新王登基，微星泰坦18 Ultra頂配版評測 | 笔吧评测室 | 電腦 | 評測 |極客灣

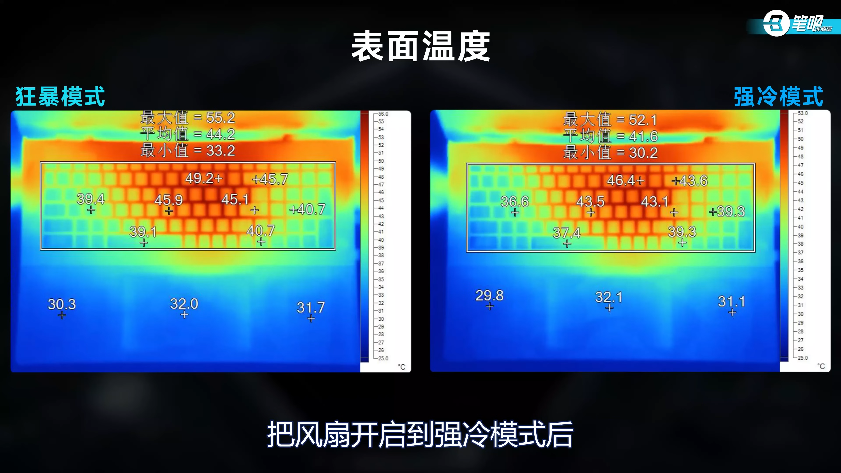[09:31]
4度 有热感把风扇开启到强冷模式之后温度会略微下降不过高温面积仍然比较大噪音方面 狂暴模式下烤机58.
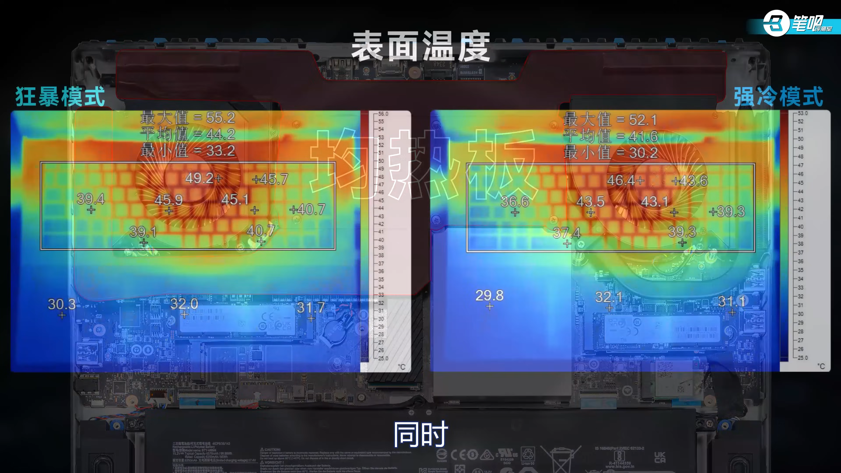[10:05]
时 新母居的键盘隔热还需要加强满载状态下温度比较高噪音也达到了双风扇机型的峰值对于使用体验来说 反而会产生影响